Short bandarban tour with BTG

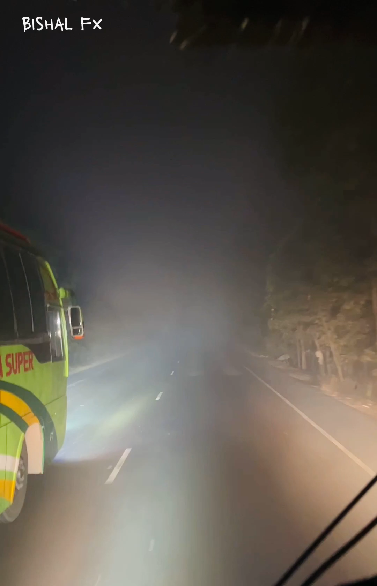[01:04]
এত কুয়াশা দেখে আমি লিটারালি আমার জাস্ট সিটটা ছেড়ে সামনে এসে আমি ড্রাইভিং দেখতেছিলাম খুবই অ্যাডভেঞ্চারাস